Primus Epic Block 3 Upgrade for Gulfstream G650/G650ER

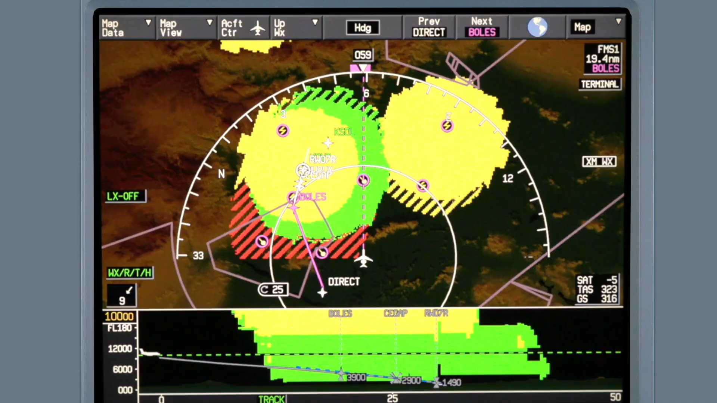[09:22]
The lightning detection feature shows the location of lightning strikes, while the predictive hail feature shows storm cells that potentially contain hail.